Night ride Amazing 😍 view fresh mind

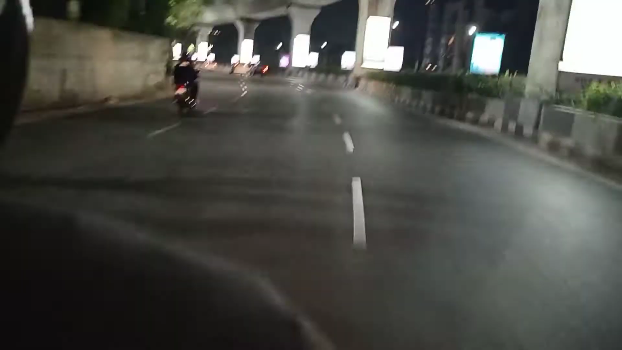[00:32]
लगवक कुकटपली तक बस टोकते जाना वहां पर हमारा एक द्राइदर को सेंड़ आफ करना वर्सिका सिल्सले में हम जा
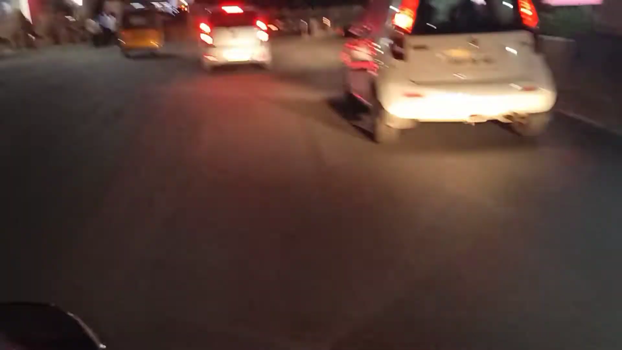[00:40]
रहे हैं यहां पर रात
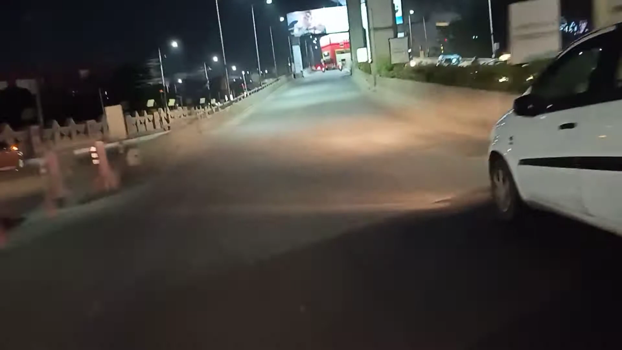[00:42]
को बज़ रहे हैं फिलहां
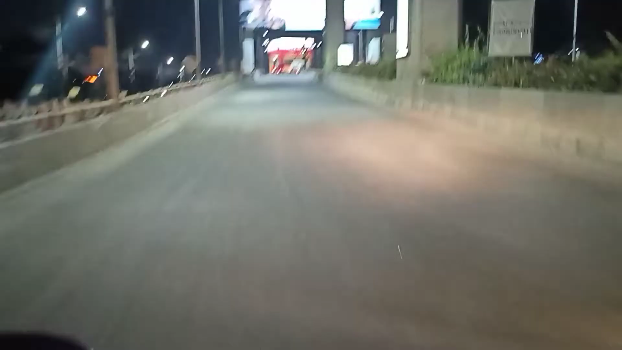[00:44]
10-15 मतलब लगवक 11 बज़ रहे हैं लेकिन ट्राफिक कम और ज्यादा नहीं यह नहीं बोल सकता कि ज्यादा कम है तो परहाल चलता
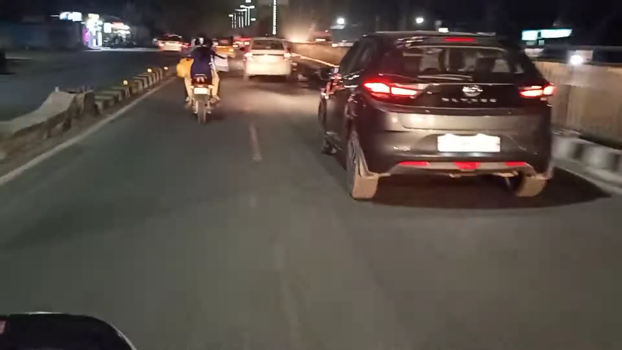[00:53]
बस अपना दूप पर यह का गाड़ी है देरे देर से भाग के जा
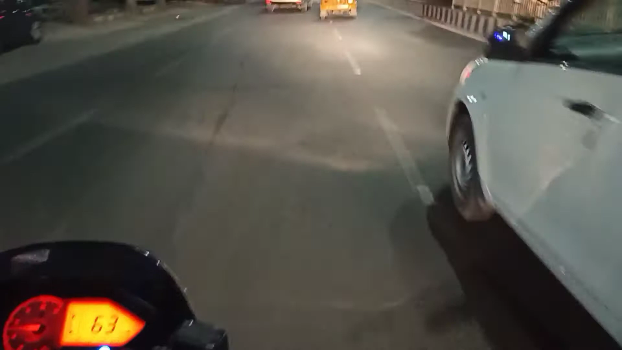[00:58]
लेंगे तो भी फिलहाल बाइका स्पीड भी नॉर्मल है कि थोड़ा कोल्ड ऐसा लग रहे है ठंल मौसंबू होत अच्छा है और चालने में ती
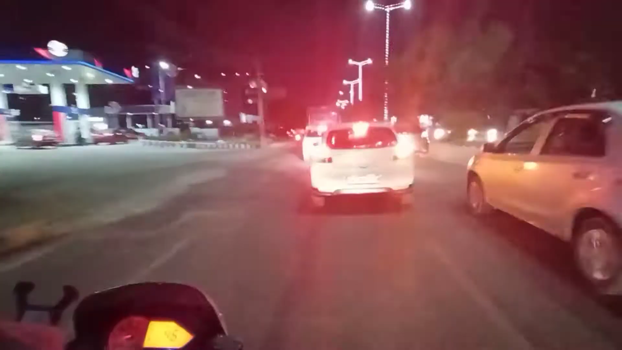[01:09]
मजा भी आ रहा है बाइक